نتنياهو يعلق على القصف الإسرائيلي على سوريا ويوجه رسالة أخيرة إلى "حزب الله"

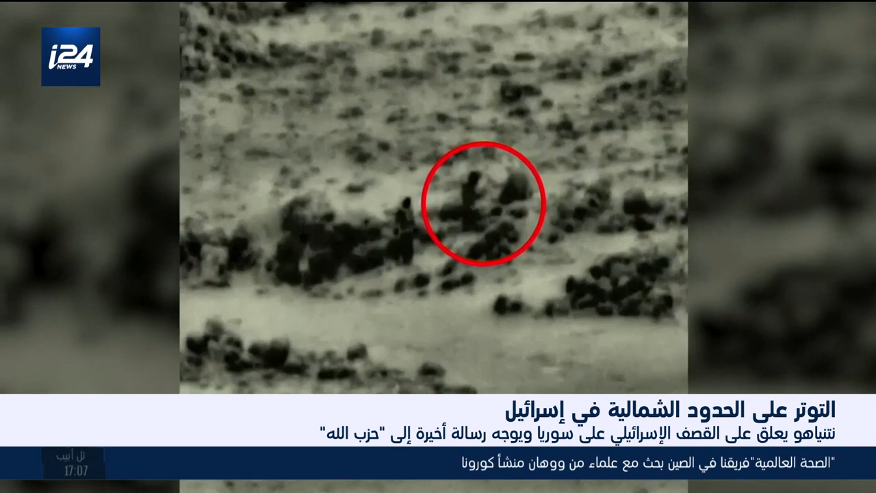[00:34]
رصد مجموعة مسلحة اقتربت من الخط الفاصل وسط الجولان في منطقة تل الفرس بهدف وضع عبوة ناسفة لدوريات إسرائيلية كما قال رئيس الوزراء الإسرائيلي بن يمين نتنياهو الذي أكد أن الجيش الإسرائيلي سيعمل لازم للدفاع عن نفسها في رسالة لحزب الله وإيران